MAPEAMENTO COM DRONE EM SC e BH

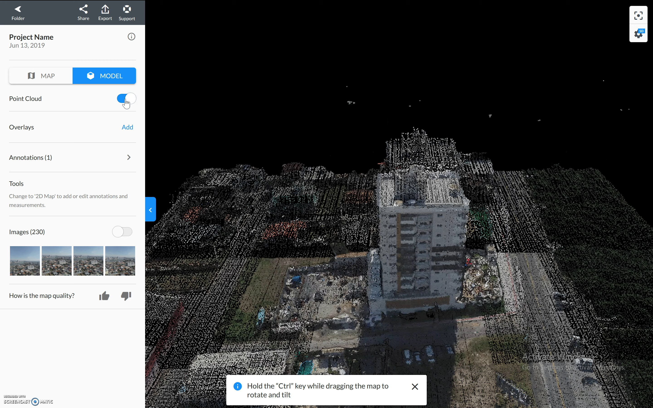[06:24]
O trabalho feito por nuvem de pontos é muito interessante, porque ele pode ser trabalhado em AutoCAD, em Civil 3D, para, vamos dizer, para aquisição de medidas, inclusive até internas do prédio. É muito interessante esse trabalho também. É bastante relacionado agora com o BIM, que é o Building Information Modeling. Bom, vamos tirar aqui o Point Cloud e vamos mostrar aí a qualidade maravilhosa que fica. Agora a gente está em Short Definition, vamos colocar em High Definition.
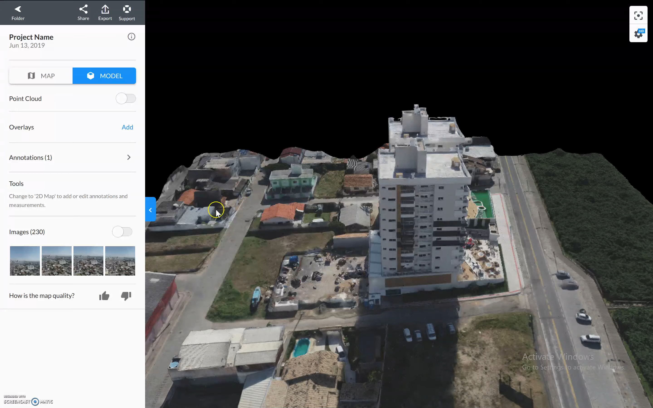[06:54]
E a gente conseguiu aí um modelamento muito interessante aí das torres.